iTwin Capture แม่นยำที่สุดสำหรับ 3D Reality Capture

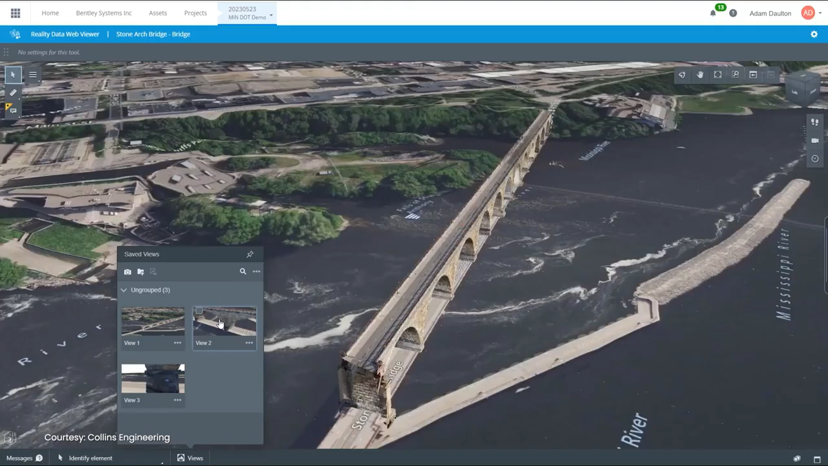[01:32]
You'll be able to view the mesh in a web-based environment, and all validation and delivery aspects of a project can be handled using background maps and coordinates or distance measurement tools.